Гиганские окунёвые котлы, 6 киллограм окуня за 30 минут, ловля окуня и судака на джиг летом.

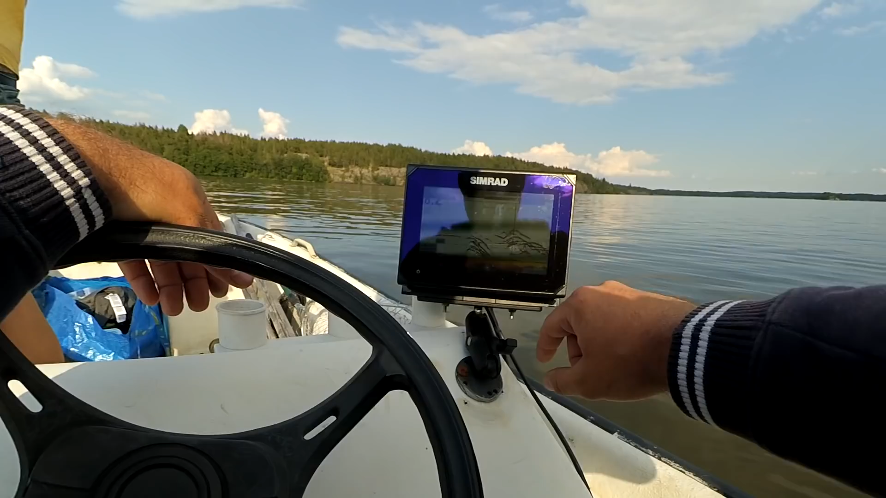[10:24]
фигеть да ребята сотрите блин рыба офигеть это окунь он женя говорит поклевка за поклевкой в толще воды короче ребята решили мы тут окуня половить тут стопа окуня да да да показывает просто сплошняком
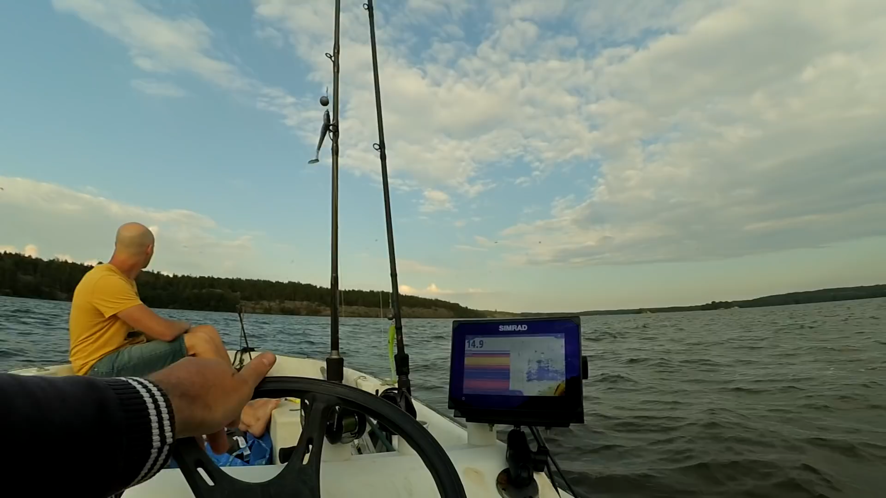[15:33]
я будем косить окуня наверное он человек сколько котел тут возьми-ка слушай то судак что лили щука это еще жаба